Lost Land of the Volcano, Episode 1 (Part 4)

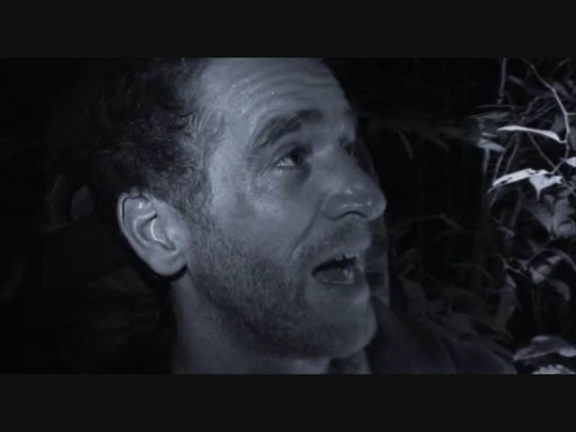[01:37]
but this forest in particular is extra tough because the
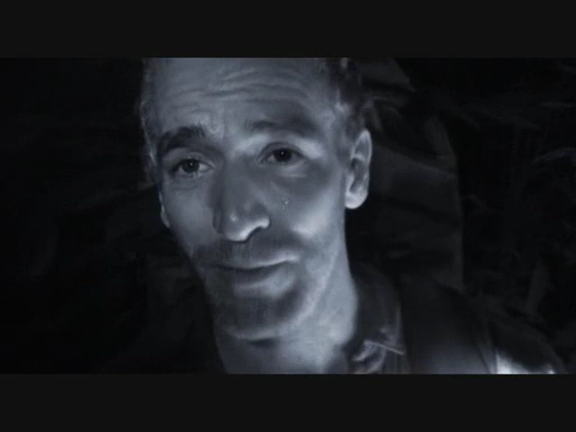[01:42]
animals that live here are very secretive and they're incredibly well hidden. He has an infrared camera for filming in the darkness.
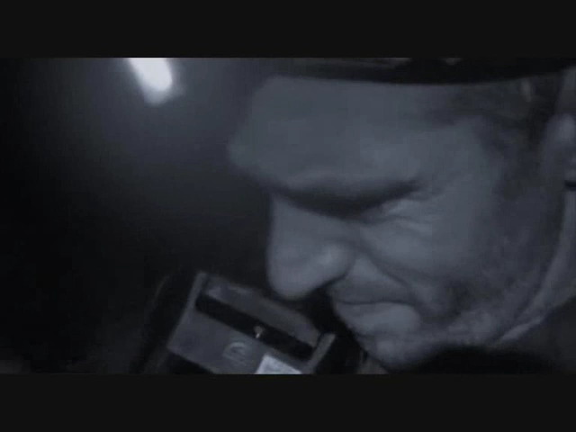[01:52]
There's something moving in the undergrowth. Wow. Wow. Sorry.
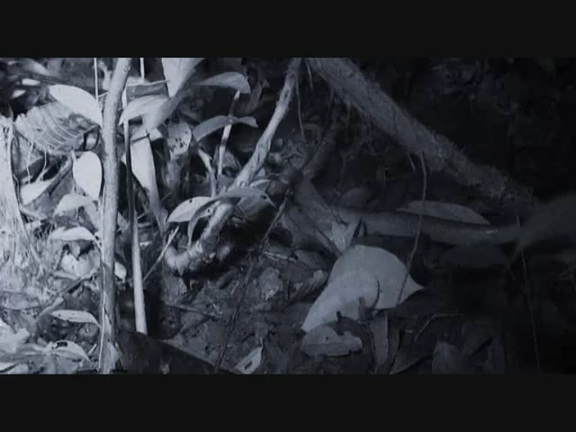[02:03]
It's pretty big. It's about a metre and a half, maybe.
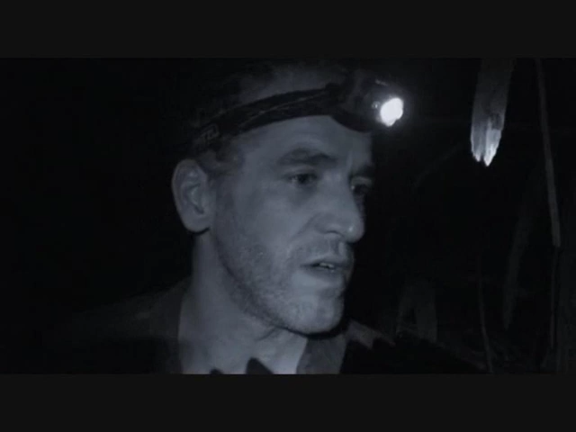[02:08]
And I really, I don't go any closer than I am to it. I think it's a small eyed snake.
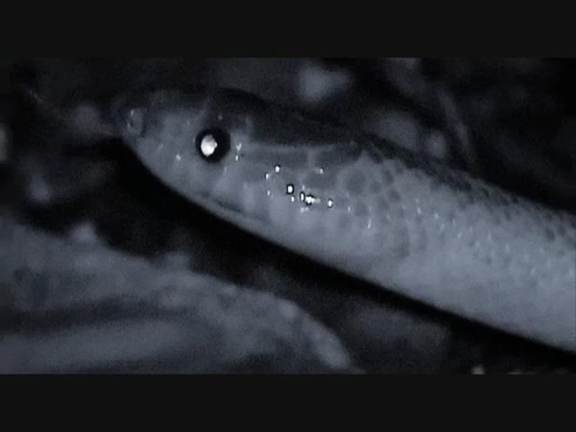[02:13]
These things lurk about in the leaf litter and they kill people. Very, very, very dangerous snake. It would be really bad news if you were to stand on one of these.
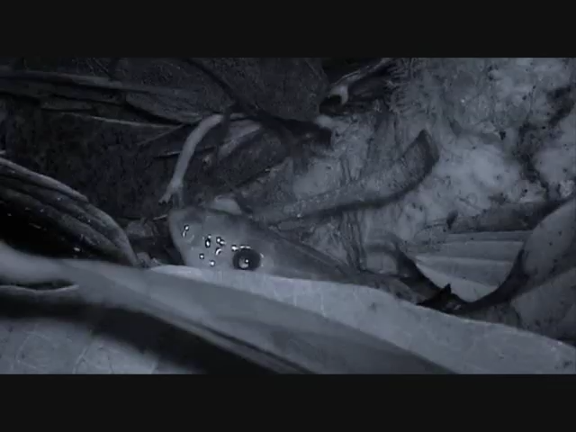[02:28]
Oh, oh.
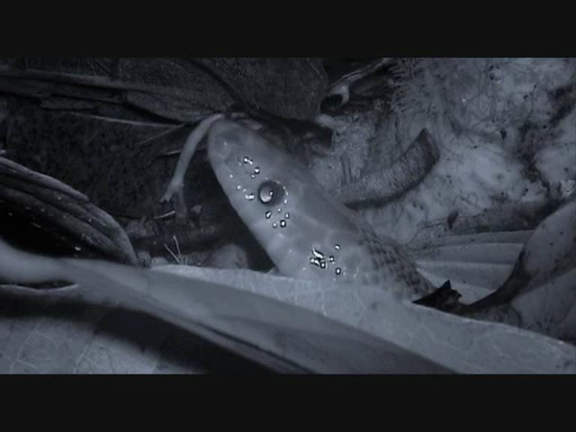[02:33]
Just open his mouth right up.
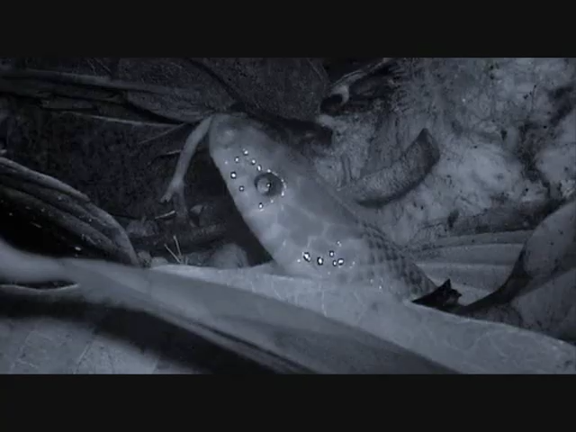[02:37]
That's a sinister looking snake. It really does freak me out seeing something as dangerous as this in the forest at night time.